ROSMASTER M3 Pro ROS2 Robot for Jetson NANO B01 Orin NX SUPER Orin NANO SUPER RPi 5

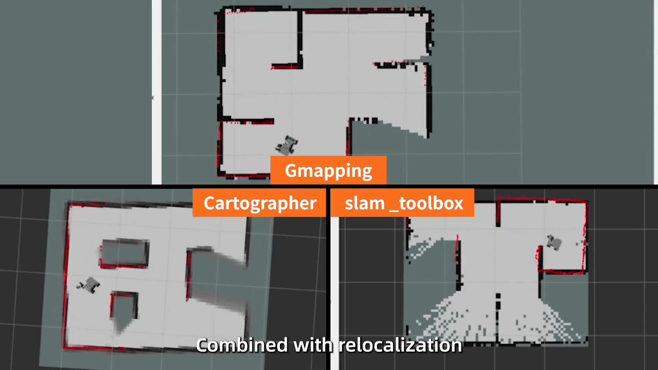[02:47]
combined with relocalization and navigation solutions, effectively reduce positioning drift,
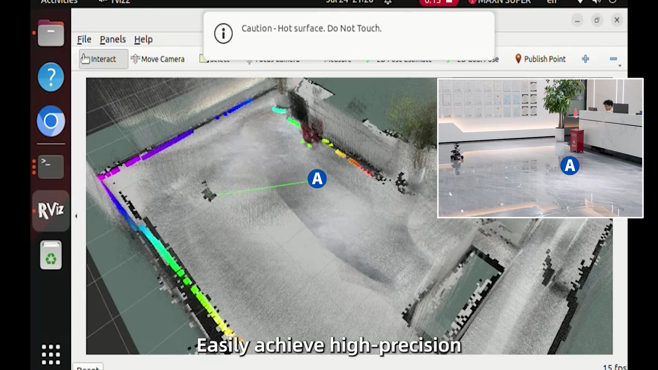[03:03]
easily achieve high-precision, 3D visual mapping and navigation,